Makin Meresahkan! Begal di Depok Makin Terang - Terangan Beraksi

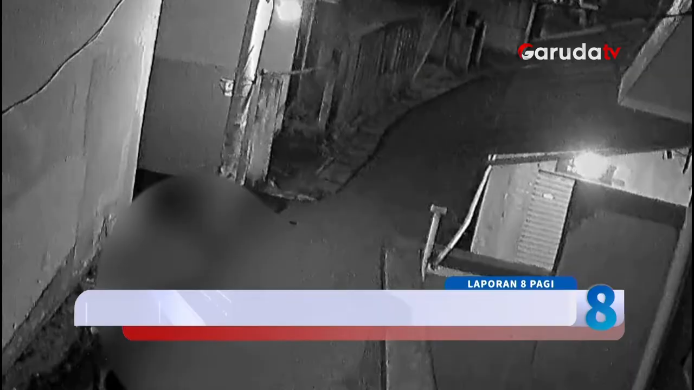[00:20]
Dari rekaman CCTV terlihat pelaku yang berjumlah dua orang memepet pengendara motor yang sedang melintas sambil mengacungkan senjata tajam jenis parang. Saat korban mulai terdesak, seorang pelaku turun dan meminta korban untuk menjerahkan motornya.